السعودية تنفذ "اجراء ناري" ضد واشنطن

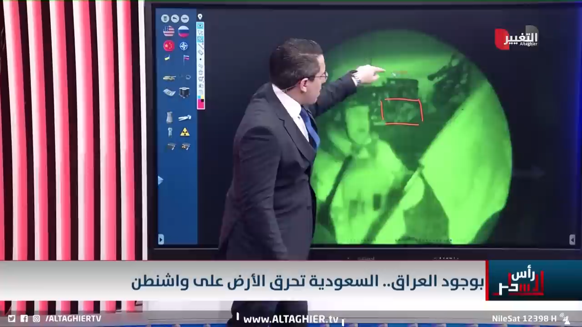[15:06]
مبنى بهذا الاتجاه دعونا نقترب منه ونقترب من هذا المبنى لكي نركز عليه لكي نحاول أن ندقق في